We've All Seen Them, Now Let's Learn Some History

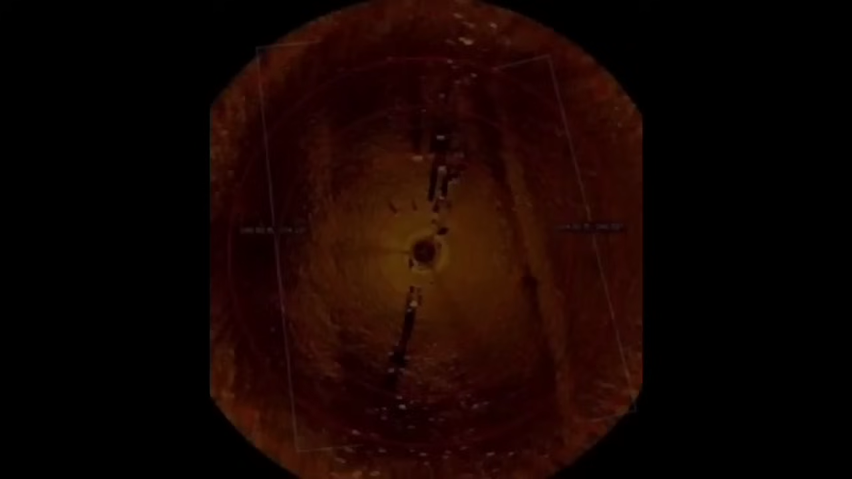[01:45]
but sadly, much of the information out there is incorrect. For example,
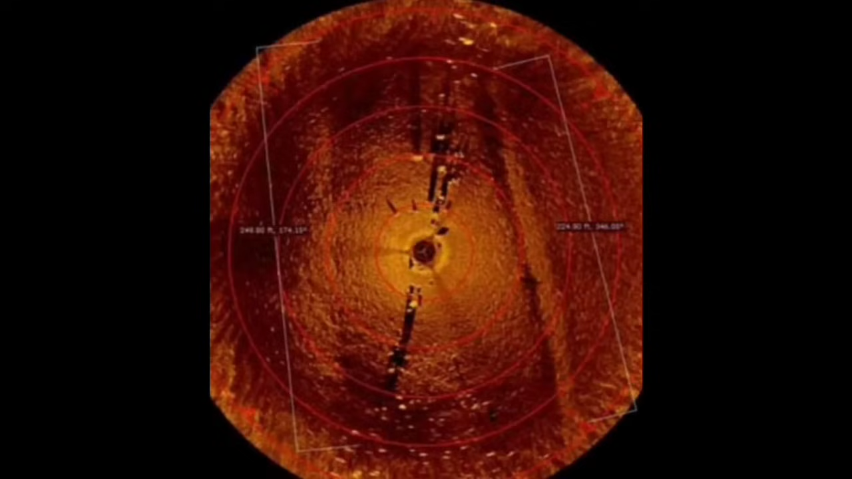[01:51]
there's not a hinge associated with the site because the stones are relatively small when compared to what most people think of as European standing stones. So, he's downplaying these because they're not huge.
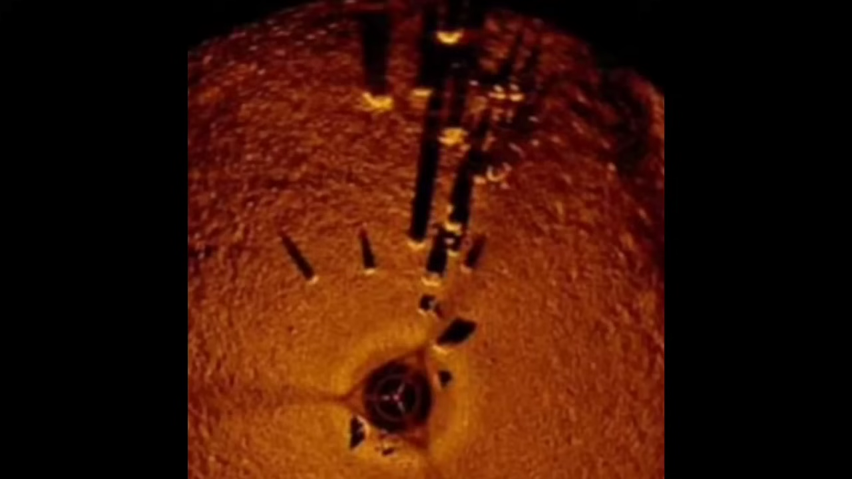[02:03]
Well, I mean, this is right along with Nabta Playa and the Spanish stone hinge
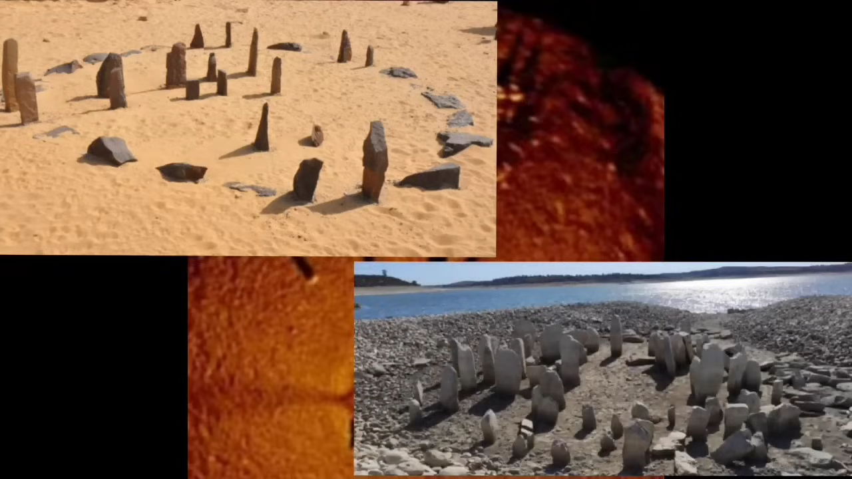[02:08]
that came out of the water during a drought a while back. Only this is 40 feet under Lake Michigan.
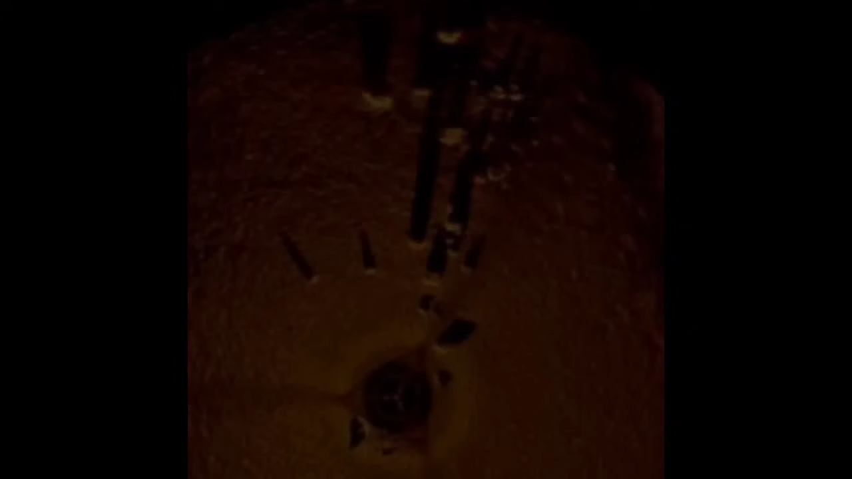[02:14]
And because of it being that far down and how old they're saying it has to be, well, then they have to play the hunter-gatherer game.